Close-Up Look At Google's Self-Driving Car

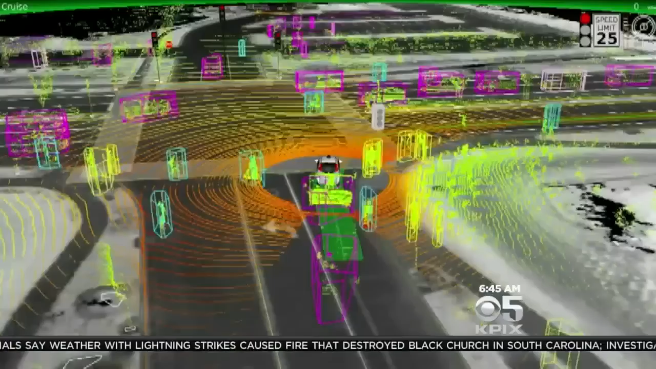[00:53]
It tracks and calculates the path of every moving object, making evasive maneuvers when necessary.
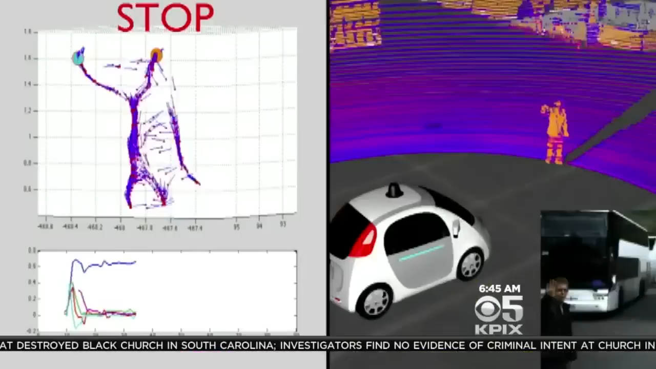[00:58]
It can even recognize the hand signals of a police officer.